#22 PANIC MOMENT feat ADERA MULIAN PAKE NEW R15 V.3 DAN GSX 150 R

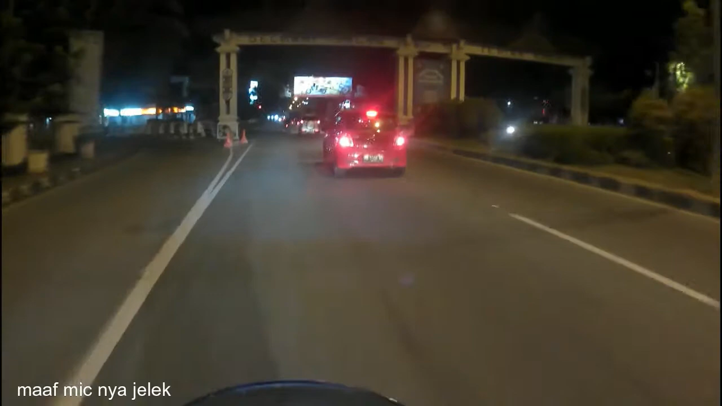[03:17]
Nunduk banget nih Wah ada Peace binnya emang Asli nunduk der Nunduk kuat ah Nih R15 R15 yang V3 nya Punya Hero Motorvlog SWS
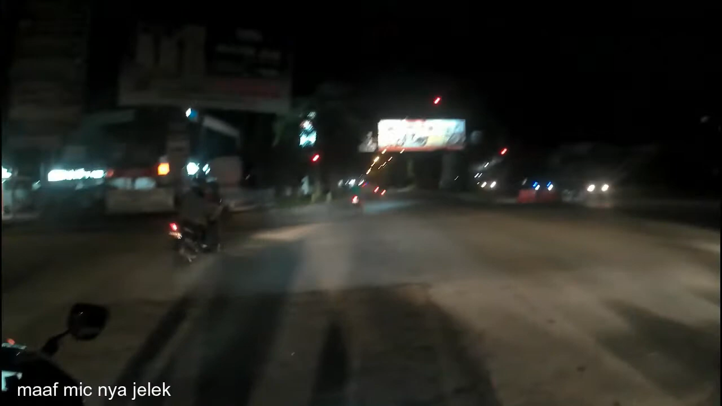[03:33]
Bu Rame banget Ini udah diturunin Sekitar Dua jari Dua incian Eh Satu Dua senti deh Kayaknya Atau satu senti ya Nggak tahu deh Tadi ini habis Masang sticker Di lampunya Jadi ya Agak berbobot sedikit Lampunya Jadi mau kemana Kita malam ini Gue mau Cobain motor aja Sambil jalan-jalan aja Nggak ada tujuan Mungkin